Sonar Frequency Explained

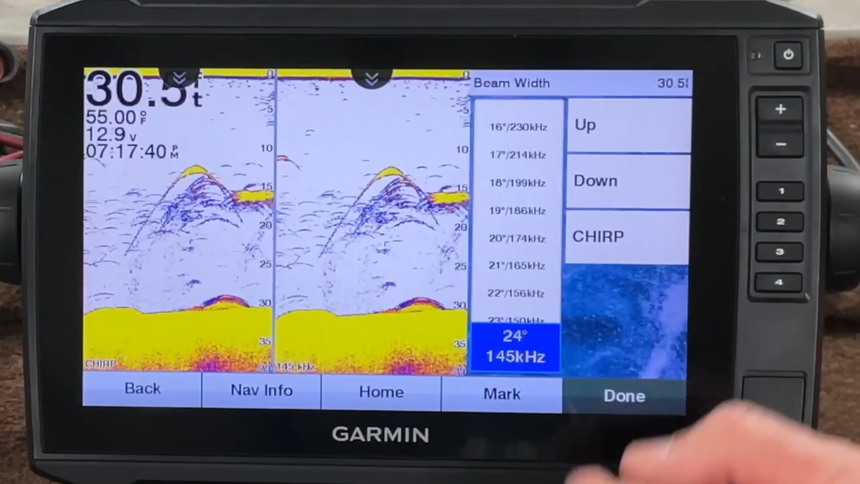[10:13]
On screen: water 55.00°F
which is going to give me a larger pattern. So, you can see, you can set these however you want to. Let's go back.
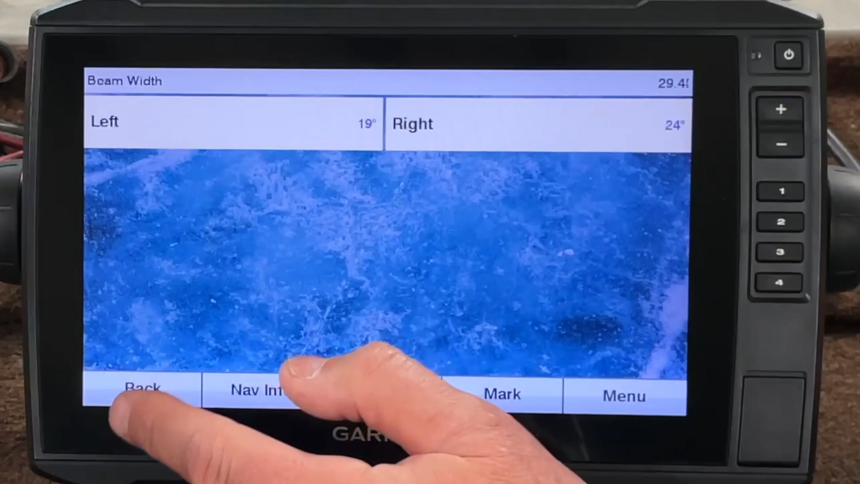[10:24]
Go back this left. And we could go ahead and set it up to 16, whoops, to 16 degree.
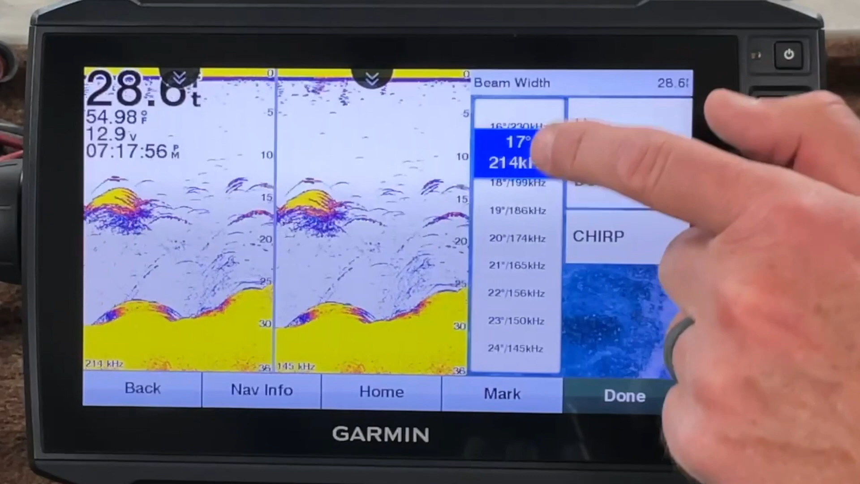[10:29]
On screen: water 54.98°F
And then we got 16 degrees on the left and 24 degrees on the right.
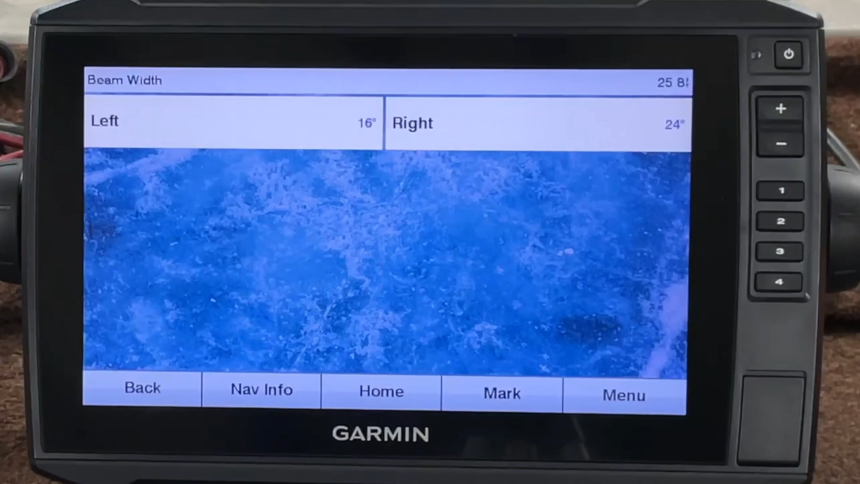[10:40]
So, you can see a little more broader spectrum on the right, and you can really zero in on it on the left.
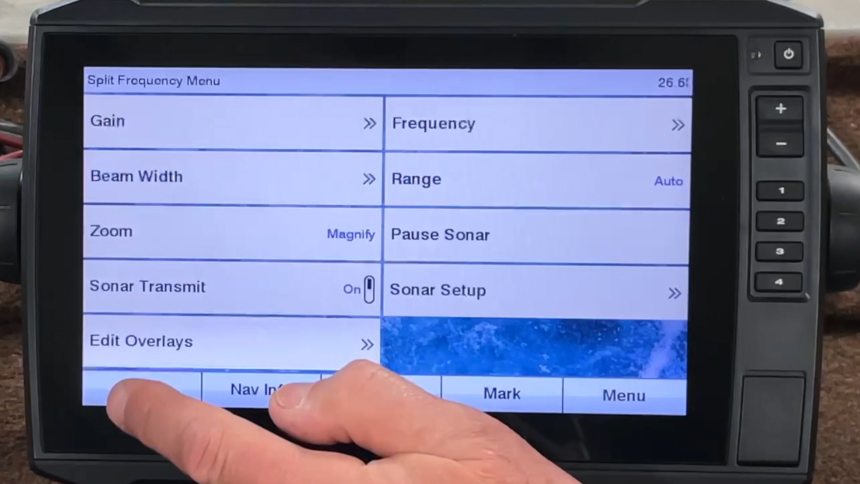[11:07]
So, that's a pretty handy feature for just a quick setup on that split screen for the traditional.
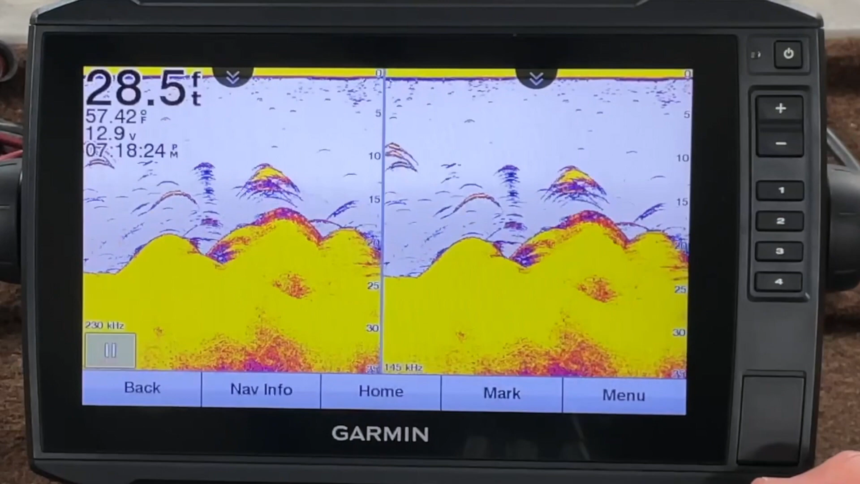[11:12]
On screen: depth 28.5 ft, water 57.42°F
Of course, you can do that in your regular traditional by just going to menu.
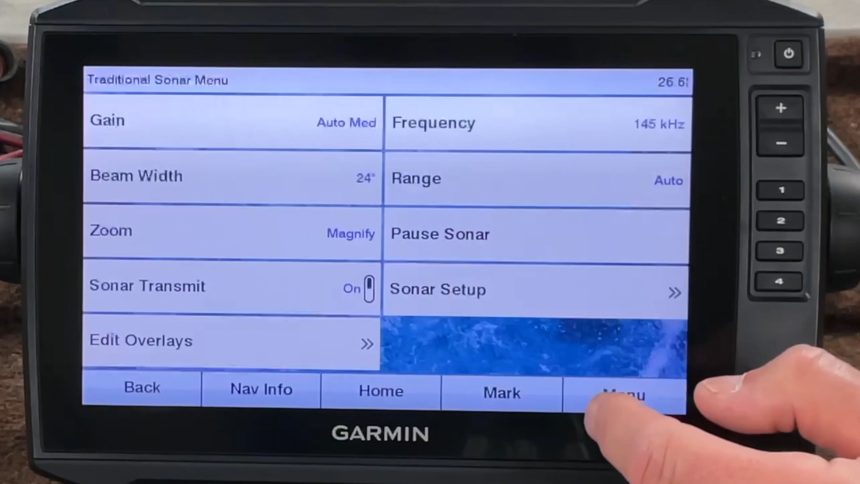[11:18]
So, you can set it by frequency. Now, look where it says beam width.
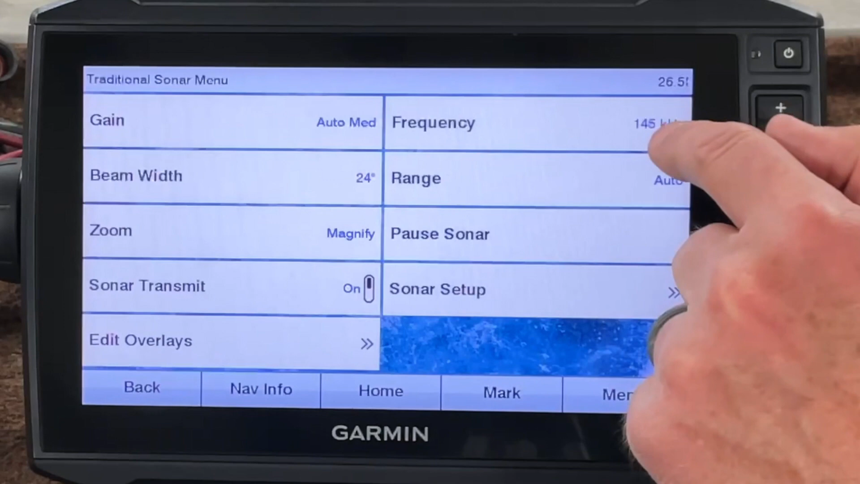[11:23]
I'm at 145 and 24 degrees.
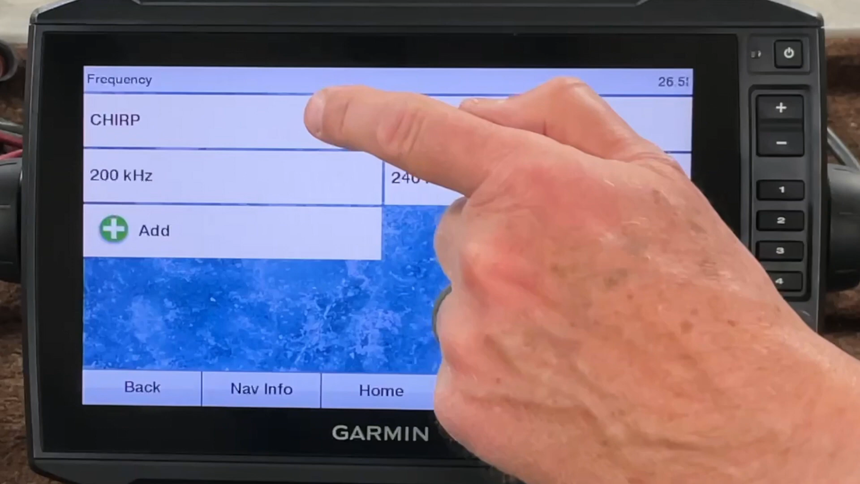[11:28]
So, if I go to my frequency and I go to chirp, see, it automatically changes that beam width to 19.
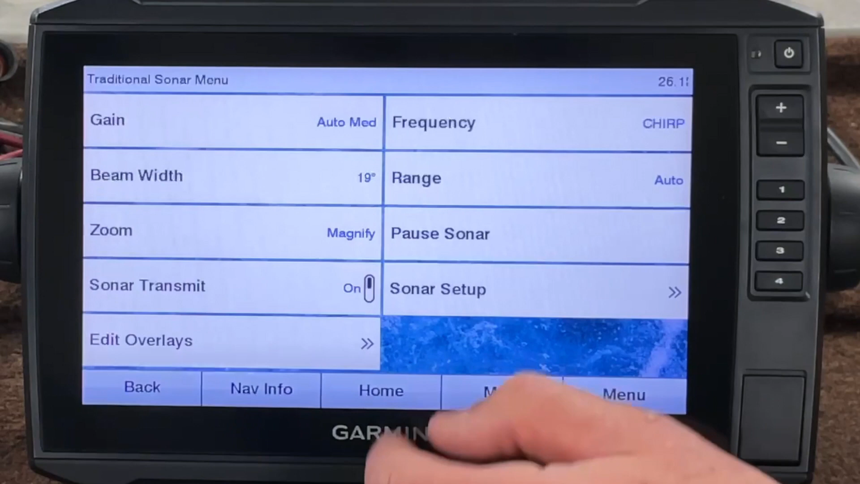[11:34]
Or, if I change my beam width,
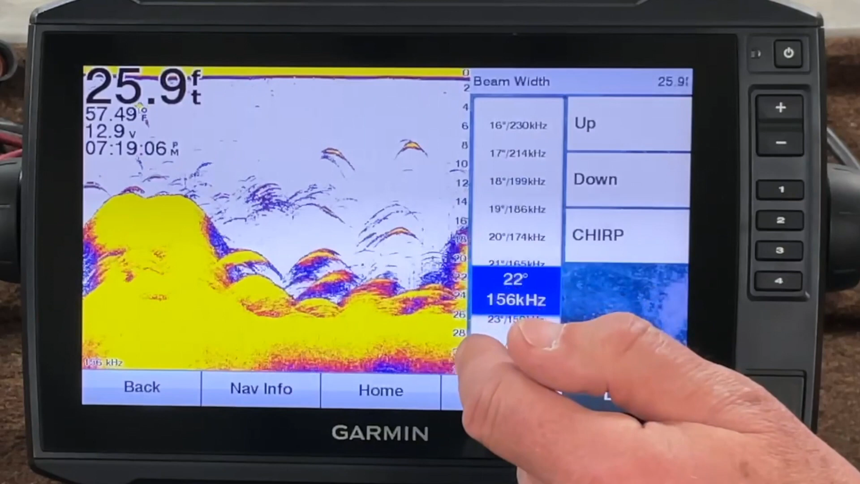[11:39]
On screen: depth 25.9 ft, water 57.49°F
let's change it to 156, which is 22 degrees.